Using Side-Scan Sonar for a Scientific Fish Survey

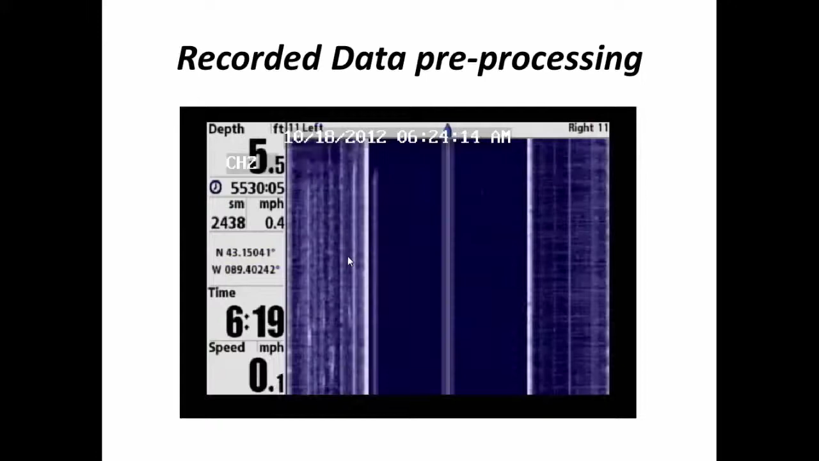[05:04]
So to ensure that that's indeed what a fish signature looks like, we took an 18-inch carp and tethered it by the mouth and tail, and gently pulled it across the side-scan sonar a number of times in a number of different orientations at a number of different speeds and depths.